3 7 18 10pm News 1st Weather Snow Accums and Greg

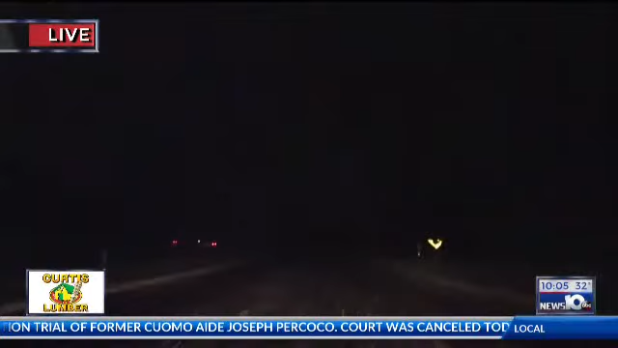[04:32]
Let me show you the roads and see what we've got going on the roads. I mean, we're talking about the plows coming up and down here, and they've been doing a magnificent job with clearing out the snow.